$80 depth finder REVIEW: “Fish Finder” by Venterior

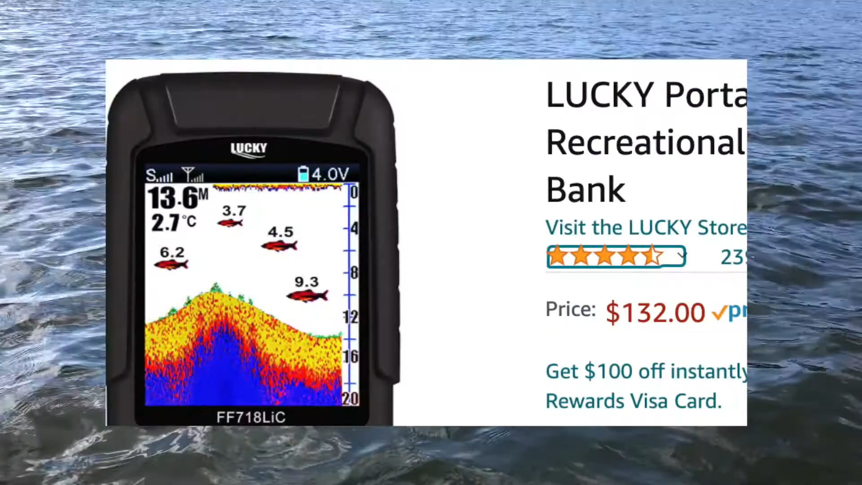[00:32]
On screen: water 2.7°C
makes a few that you can see on amazon so
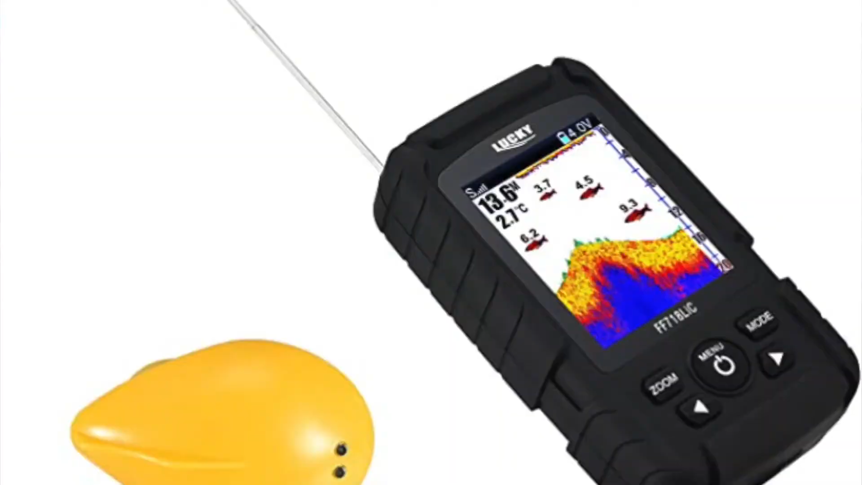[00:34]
On screen: water 2.7°C
i tried using the lucky brand at one point but the antenna was really
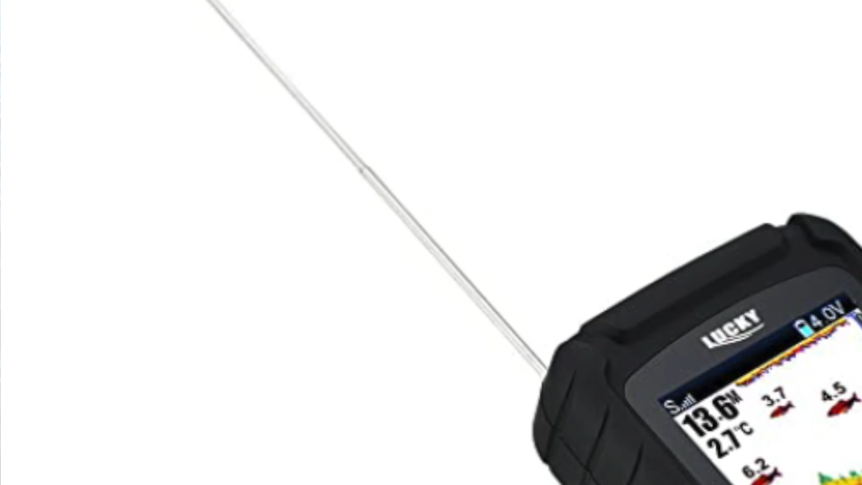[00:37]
On screen: water 2.7°C
cheaply made and broke the one that has really lasted for me is this fish finder one it's only
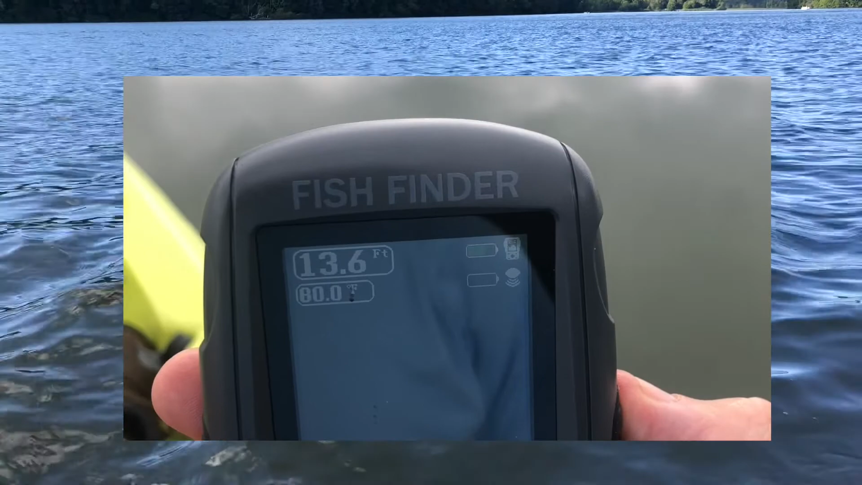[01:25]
On screen: depth 13.6 ft
shows the temperature of the water perfectly and accurately
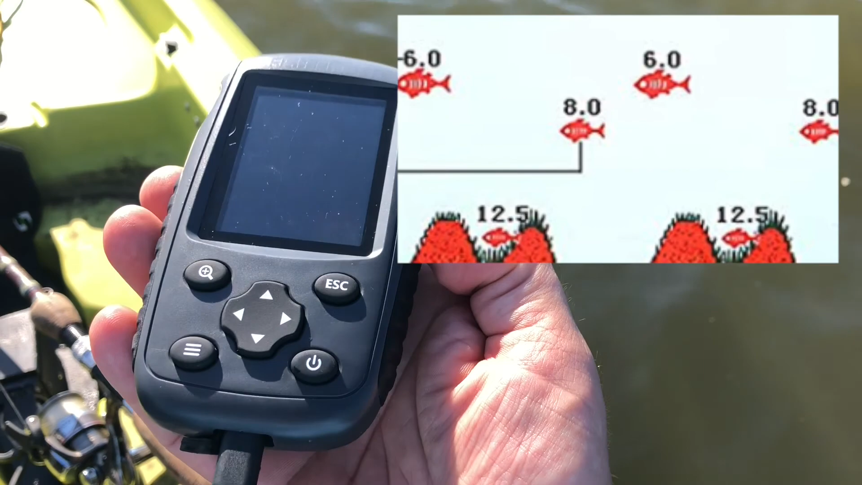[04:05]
still tell you it's a fish it'll show you a picture of a fish but